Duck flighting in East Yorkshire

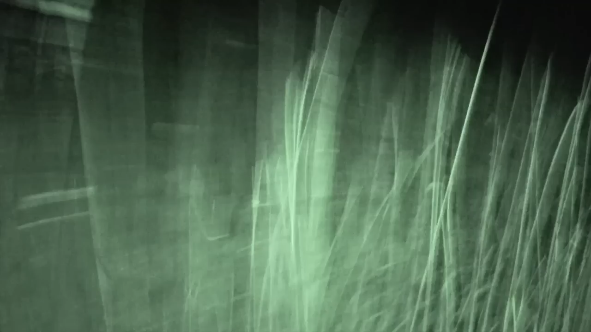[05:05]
With the shooting over it's time to pick up the spoils of the evening.
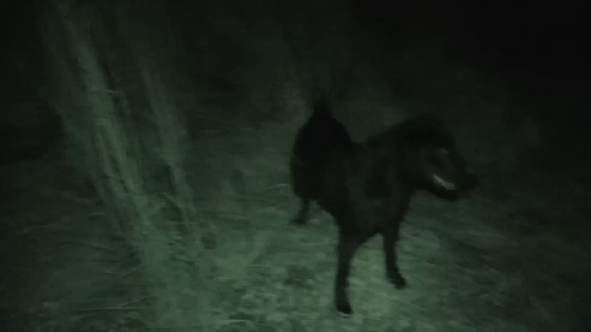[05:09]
Dogs are essential for duck flighting but each shooter must be careful to mark where their birds have fallen.
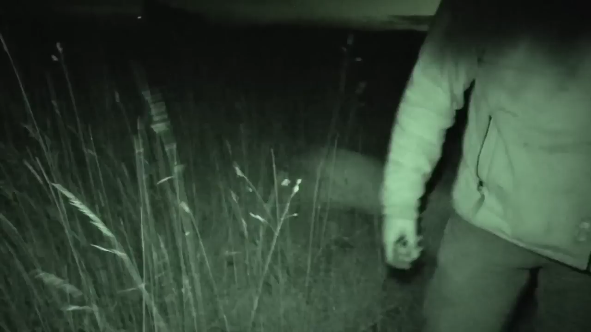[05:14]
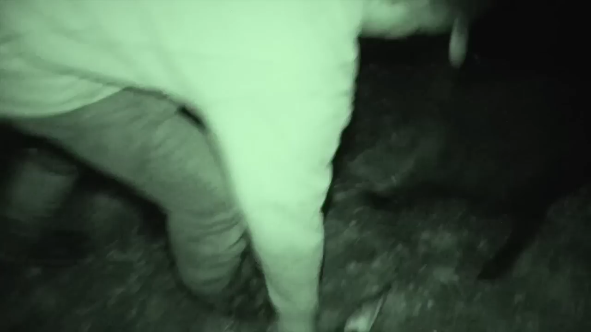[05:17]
Working the ground carefully the fell ducks are soon accounted for.